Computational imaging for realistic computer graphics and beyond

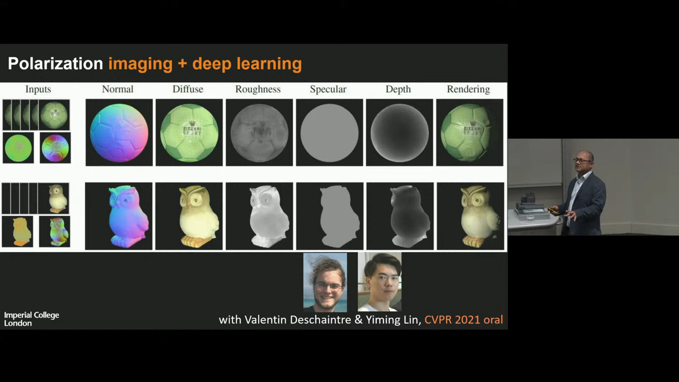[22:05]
but multiple polarization images of that object under flash illumination, from which we also then extract additional information of object color and object surface orientation.